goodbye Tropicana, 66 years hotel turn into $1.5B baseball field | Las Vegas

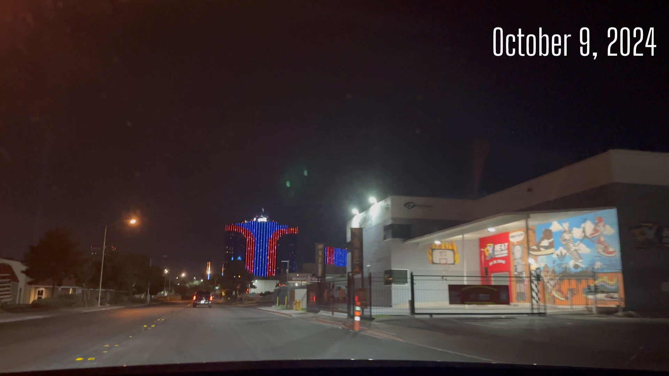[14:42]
this event is a chance to say goodbye to a piece of Las Vegas history as the resort prepare for its next chapter. Stay tuned for one more details on this unforgettable night. Since some of you can watch this live, but today I'm going to show you how I get there and on the way, so just bear with me. Also, would like to share with you about the entertainment legacy. Legacy performers.
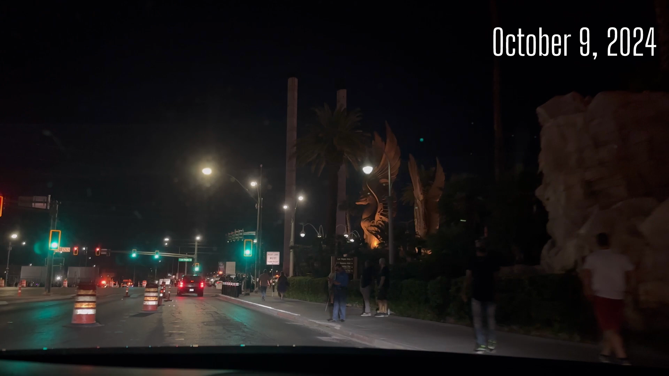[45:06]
Yeah, look at that. Oh, this right is there. Perfect. I'm gonna stop here. We got this red light. With those palm trees blocking the view.
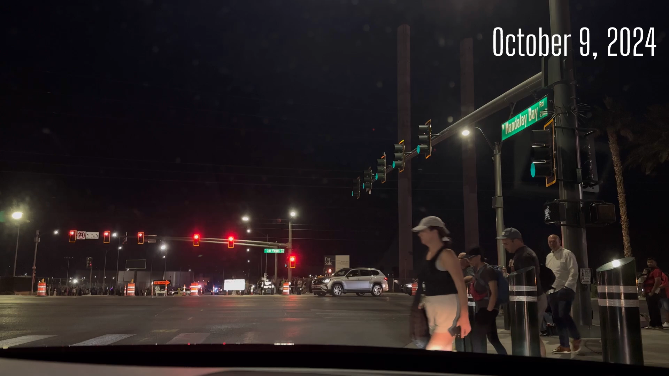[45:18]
Yeah, but if you back up, like when we're a little bit back that way,
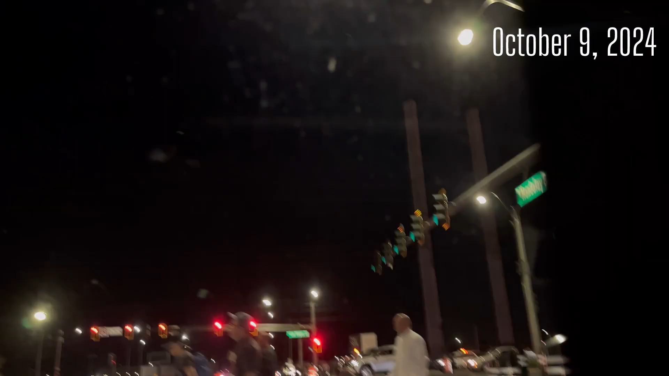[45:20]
that's like a perfect view.
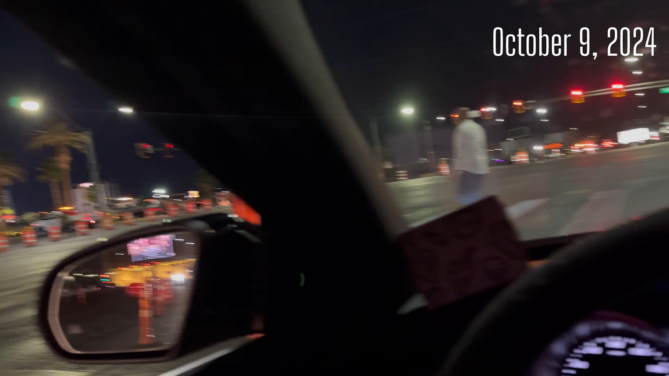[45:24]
Yeah, so no, but actually when we make a U-turn, you will see it clear.